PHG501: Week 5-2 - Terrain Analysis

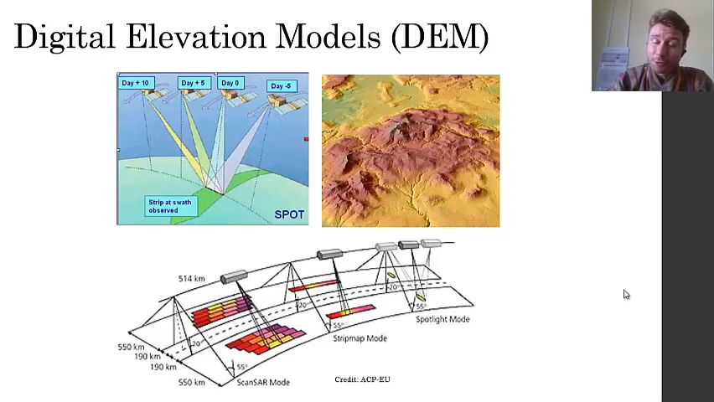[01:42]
These digital elevation models essentially create a raster file, right, an image that is divided with pixels.
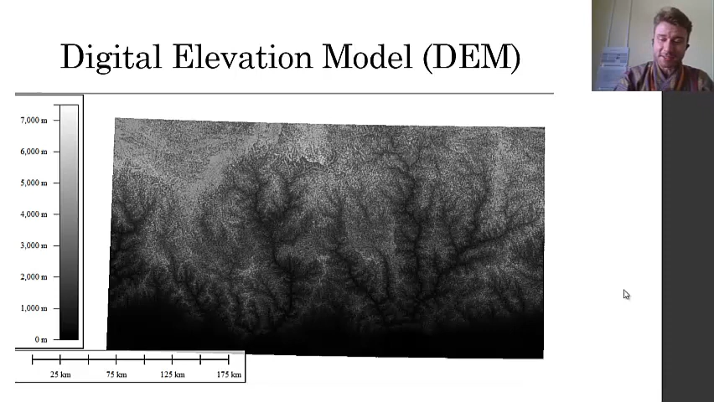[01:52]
And each of these pixels or cells has both a geographic location and data from elevation.
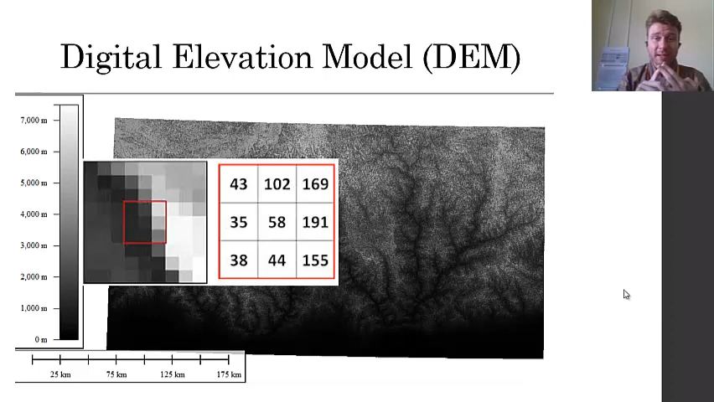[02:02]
And so these tools are excellent for being able to visualize our elevation data as well as analyzing.